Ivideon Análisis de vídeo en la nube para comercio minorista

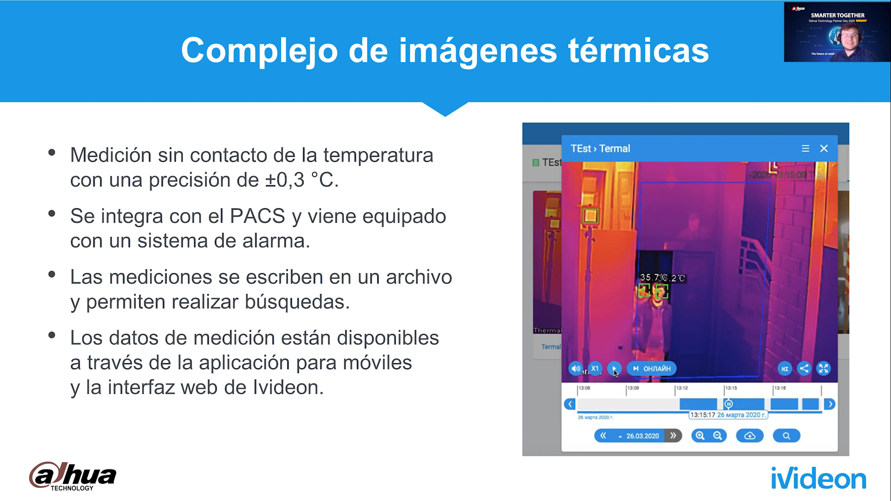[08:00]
Por ejemplo, pueden identificar a la persona de interés, hacer un seguimiento de sus mediciones entre diferentes cámaras y visualizar la temperatura en pantalla. De este modo, pueden saber rápidamente qué temperatura tenía la persona cuando visitó la tienda. Vedeon es compatible con cualquier equipo de Dahua Technology, ya sea una nueva instalación o cámaras que ya estuvieron colocadas.